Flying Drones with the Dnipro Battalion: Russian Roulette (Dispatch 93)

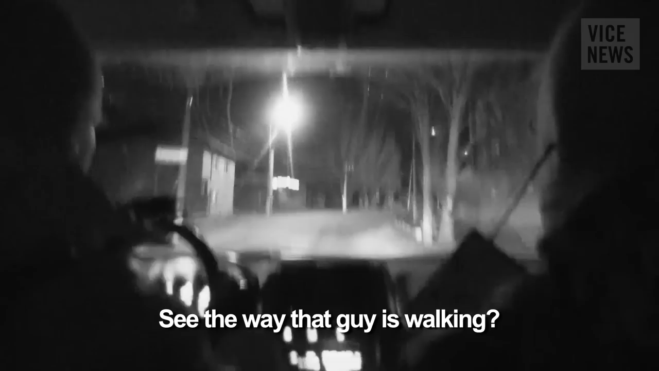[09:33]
Вот сейчас мы тоже можем заметить молодого человека, такая походка у него праздно в спортивном костюме.
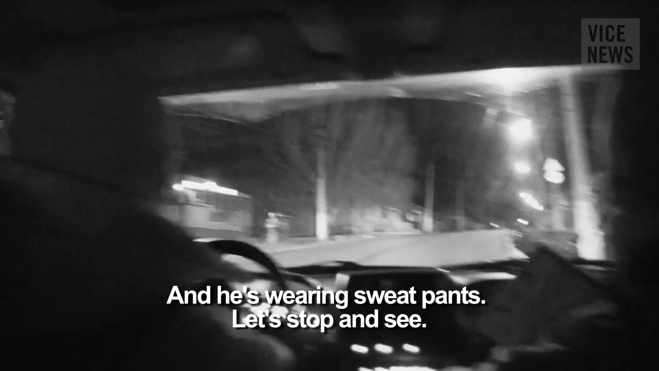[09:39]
Сейчас мы тоже остановимся, пообщаемся с молодым человеком.
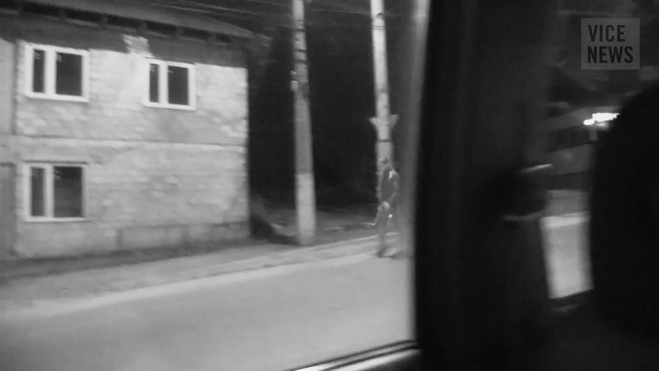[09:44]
So the Dnipro guys have stopped just a guy in the street. He didn't look too suspicious, just walking down the road, smoking a cigarette.
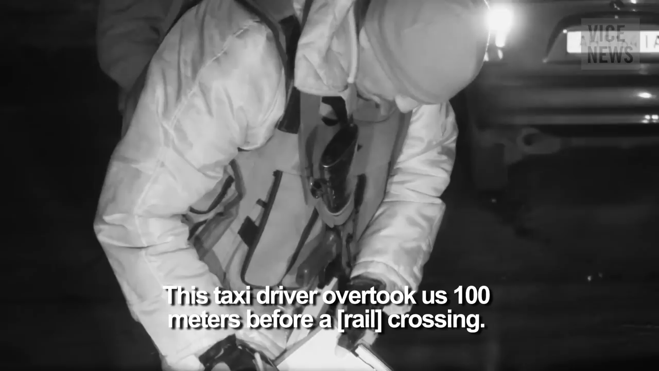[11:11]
за 100 метров даже, да, до переезда, это достаточно подозрительно,
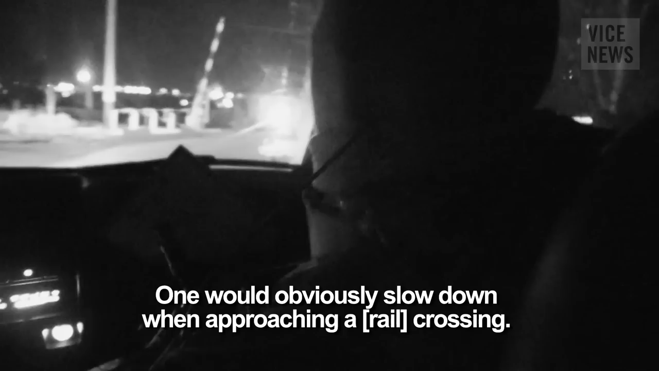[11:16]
потому что сейчас вот он припарковался, мы будем, естественно, подъезжать к переезду, притормаживать, и могут,
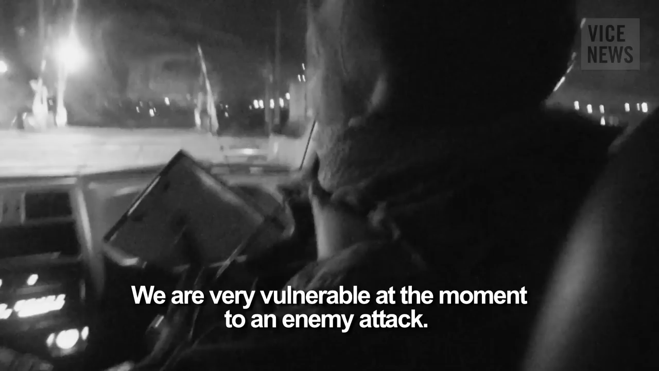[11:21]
если бы там находился противник, это очень удобное место для засады.
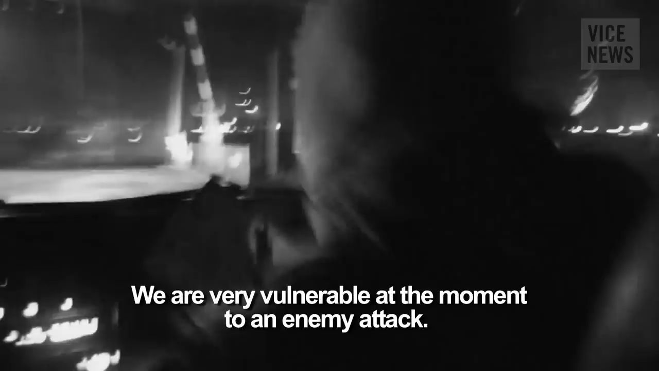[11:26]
Были повреждены мосты, вот, и теракты были, да, были совершены теракты.
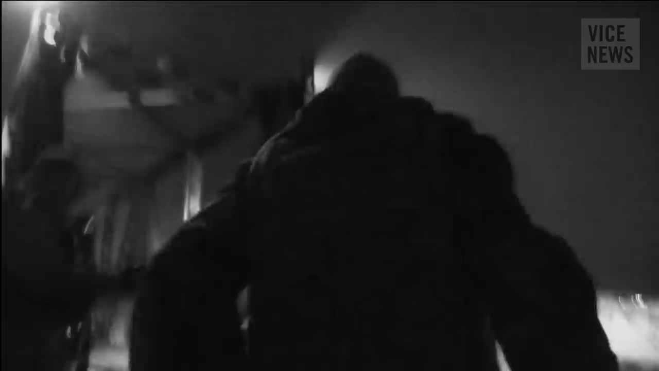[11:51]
Так, вот, значит, это тот мост, который был взорван.